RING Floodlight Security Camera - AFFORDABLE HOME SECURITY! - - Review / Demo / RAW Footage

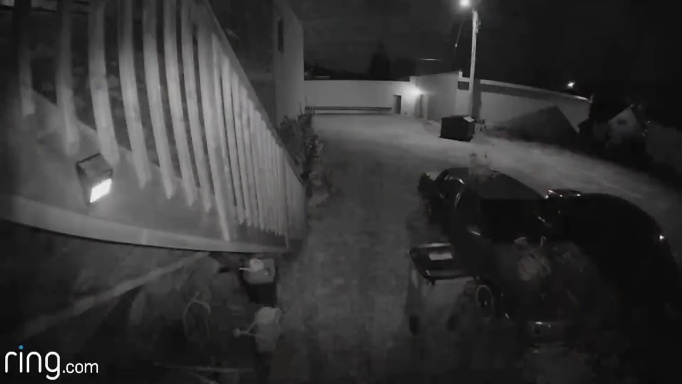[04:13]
So the next thing I want to show you guys is a video and the best way to show you is actual video surveillance of someone trespassing on our property and triggering the camera. So you can see here this guy he basically hopped over like two or three roofs jumped onto our deck to carry a large kayak and some kids toy thing down the stairs and he's jumping over the railing there because there's actually a locked gate.